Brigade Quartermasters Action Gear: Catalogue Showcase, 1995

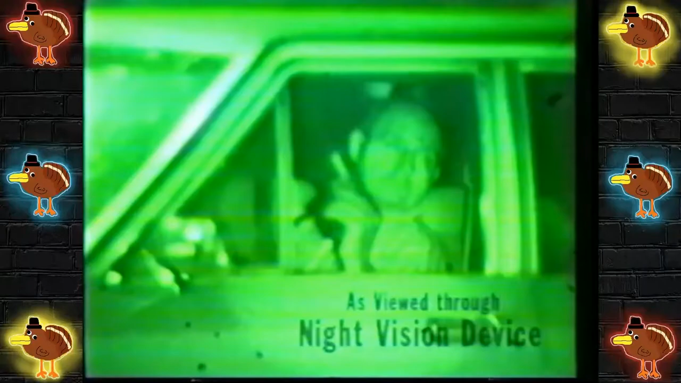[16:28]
By filling in the targeted area with intense infrared illumination, the subjects inside a vehicle now become
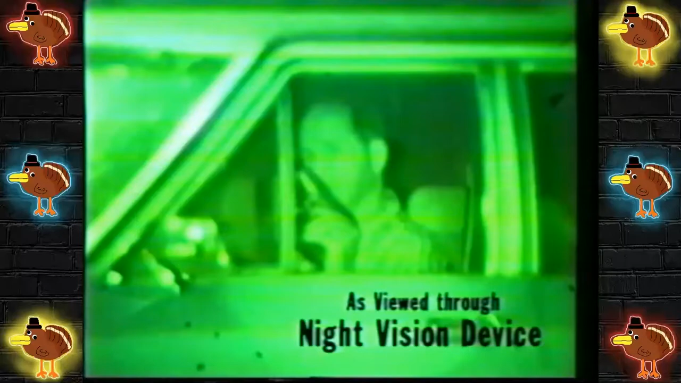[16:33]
visible without ever knowing they're being illuminated. To aid in the search of a large area, the Maxibeam can be varied from spot to flood easily.
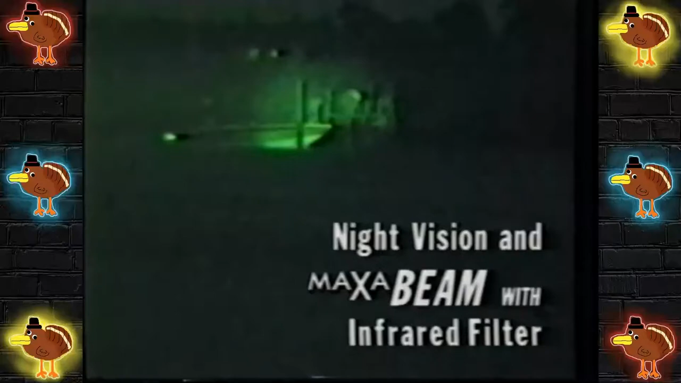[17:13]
They are passing bundles from the bow to the dock. Subject on the dock is now heading into the mangrove. All units, move in.
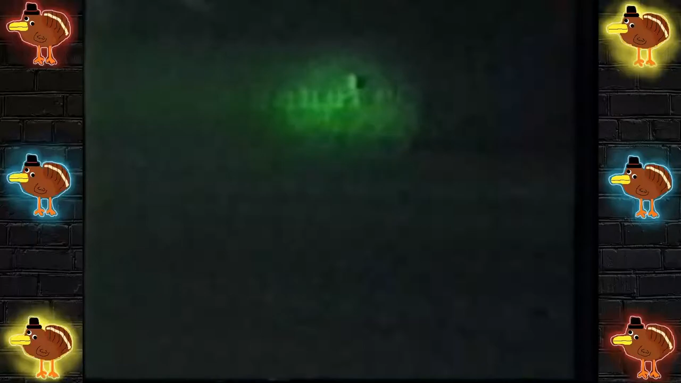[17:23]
The Maxibeam incorporates many features that make it the leader in its class.